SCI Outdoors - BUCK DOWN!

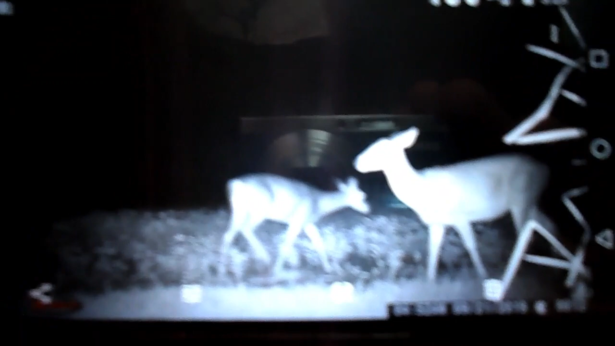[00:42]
So here's the doe, two of them that I got coming out at night. One of them, that one that's closer, I think she's the bigger one.
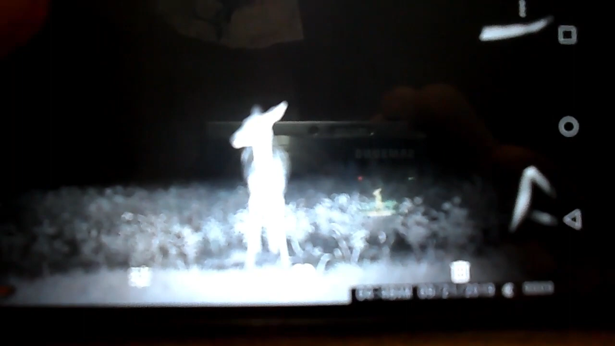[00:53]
So if push comes to shove at the end of the season, I'll put her on the ground just for meat.